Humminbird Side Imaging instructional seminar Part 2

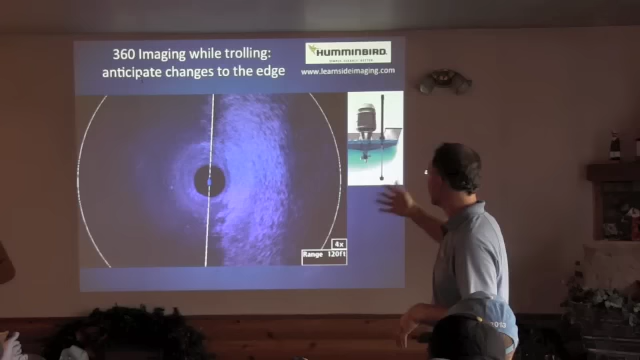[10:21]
Here's one of the ways I use 360 imaging while I'm trolling. Okay.
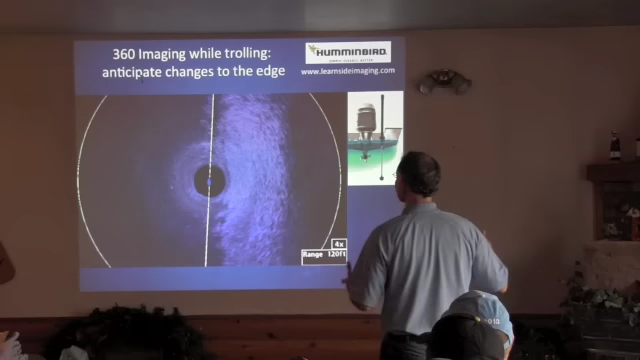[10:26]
So, while we're petering long at a mile and a half, two miles an hour, I can deploy this 360 imaging transducer.
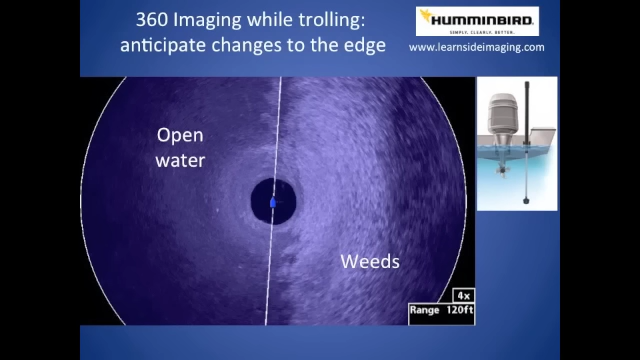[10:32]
It will constantly be looking all around the boat. In this case, my range is 120 feet. So, 240 feet circle all the way around the boat. As I'm using 360 imaging here, I'm paralleling a weed bed.
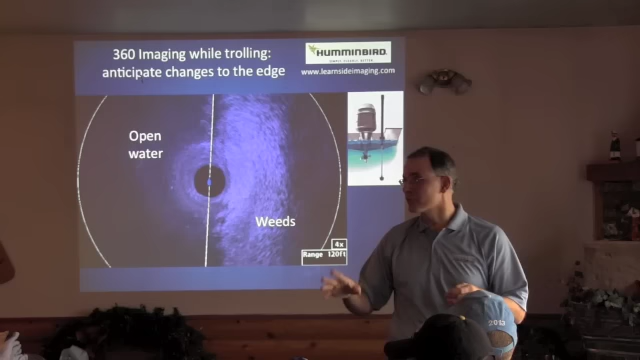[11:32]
It's also a tool that we can use right now to help keep our plugs unfowl on the weeds and ultimately,
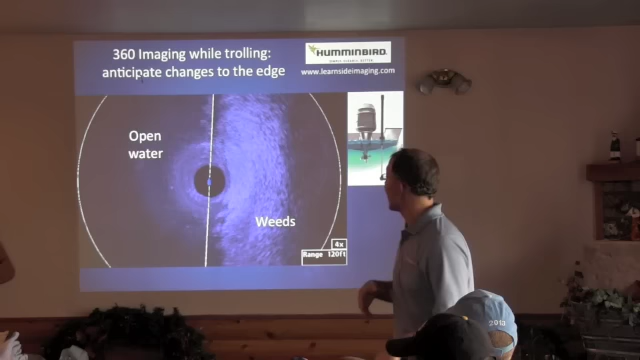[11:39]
as I said before, catch more fish. That's the whole reason we're here.
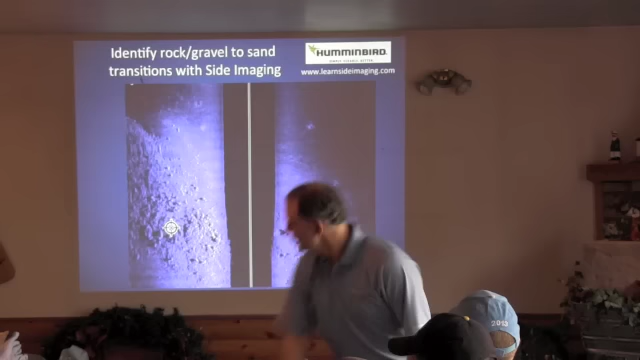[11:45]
Let's talk a little bit more about edges. I showed you some wonderful weed edges before, inside and outside.
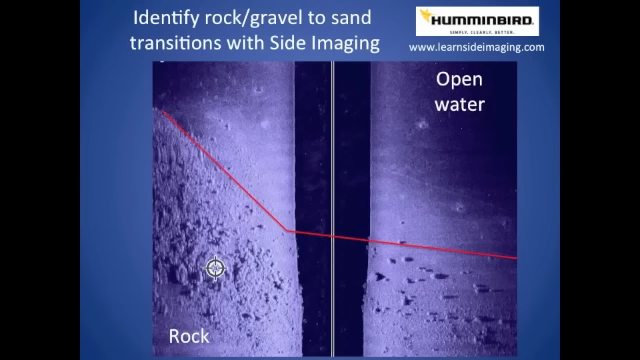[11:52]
Here's a great way that we can identify gravel to sand or gravel to mud transitions. This is a rock pile that is just west of the Red Door.
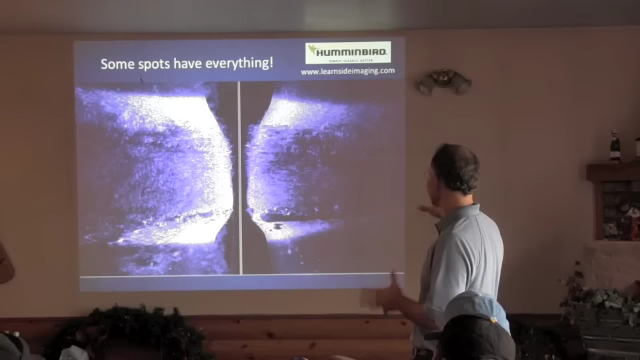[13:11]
based on our little introduction to interpreting these images.
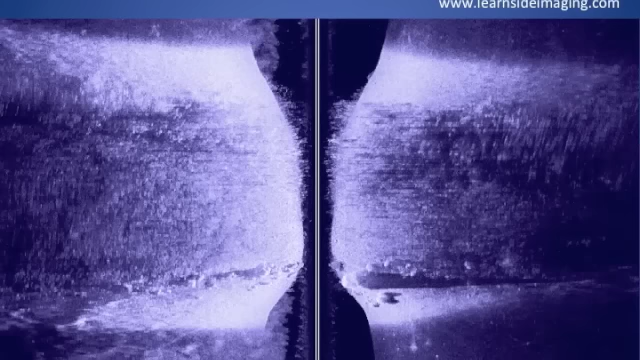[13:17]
So, what I'll tell you is that this image was collected by driving in this direction.
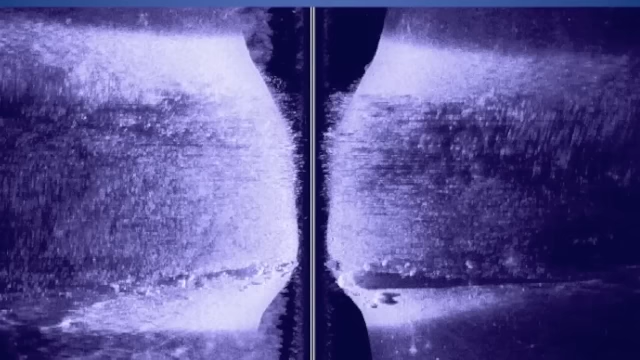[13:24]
And the hint that I'll give you is I started deep, I ended deep, and I went over something shallow. Okay, so, what does that shallow spot have going on? It's a road better. No, it's not a road.
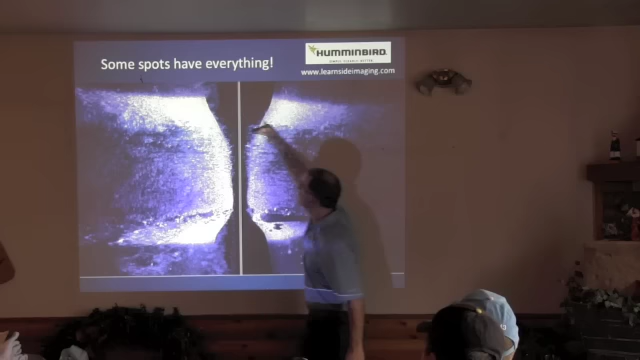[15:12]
If you wanted to catch for muskies or whatever else, largemouth that are associated with weed bed, we've got acres and acres of weed bed for us. We can also notice that we've got a real hard edge to that weed bed. So, if we wanted to slip bobber fish, wanted to try to catch panfish, we could mark the exact edge of that weed bed, part just outside of it, cast right to that outside edge.